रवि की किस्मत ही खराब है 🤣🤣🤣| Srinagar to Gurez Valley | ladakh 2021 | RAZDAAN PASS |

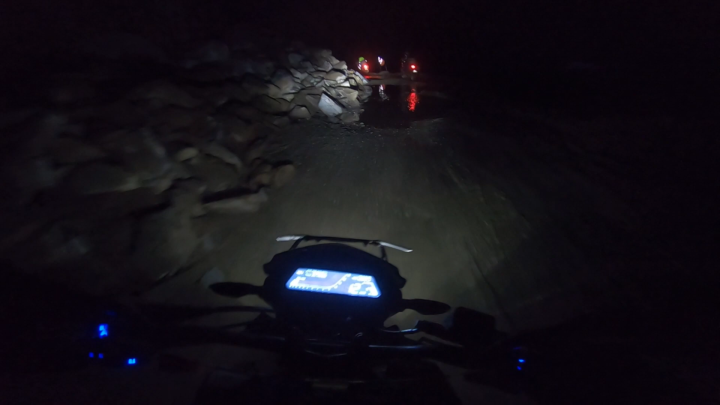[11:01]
कि वाटर क्रोसिंग पूंजी कहीं कर जाए मुझ कि प्रोस करेंगे गाड़ी पीछे से सांप बनी हुई है आगे वाला टायर अलग जा रहा है पिछे वाला से गुलाटिया मार रहा है